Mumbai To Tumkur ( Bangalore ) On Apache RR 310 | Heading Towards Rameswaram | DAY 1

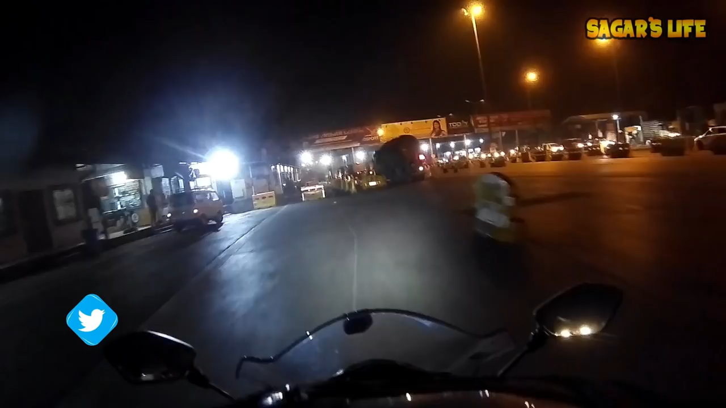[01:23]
First toll booth. Don't know kitne toll booth milenge is journey mein hame.
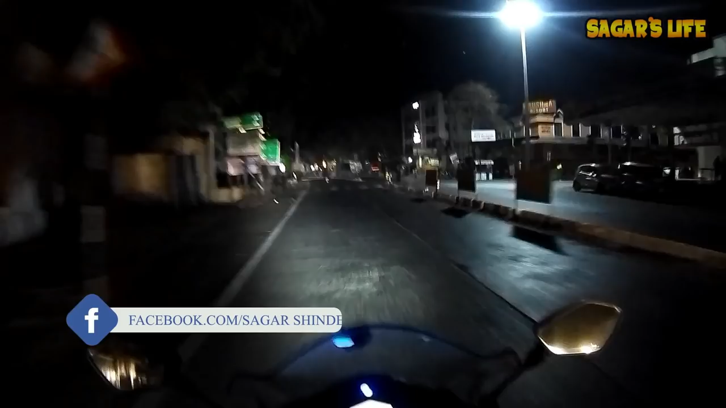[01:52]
बस क्या ठंडी है, फट्टे ठंडी बोल सकते हैं आप उसको.
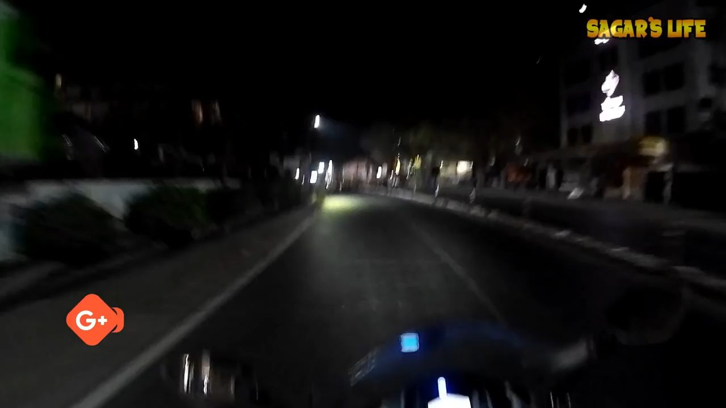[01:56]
पूरे हाथ मेरे फ्रीज हो गए. क्या भाई, रास्ते के बीच में एक्सल ब्रेक हुआ है भाई साहब का.
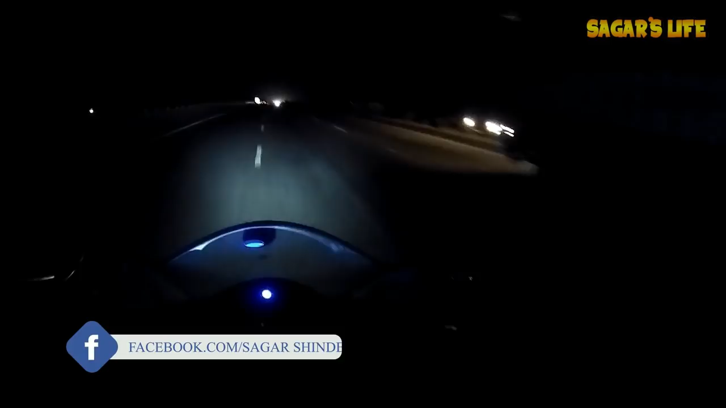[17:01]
आज सुबह से इतने कीड़े मारे, सबका पाप चढ़ गया रहेगा मेरे ऊपर। सो तुमकुरु इज 67 किलोमीटर्स। अभी समय हुआ है 7:35। एक चीज़ है ना दोस्तों, आना चाहता हूँ, रोड्स बहुत अच्छे यार, बहुत अच्छे। आप देख सकते हैं रात में आगे का रोड का मुझको कुछ आइडिया नहीं है, फिर भी मैं अप टू 90-95 की स्पीड से भगा रहा हूँ, क्योंकि मैंने देख लिए रोड्स बहुत अच्छे।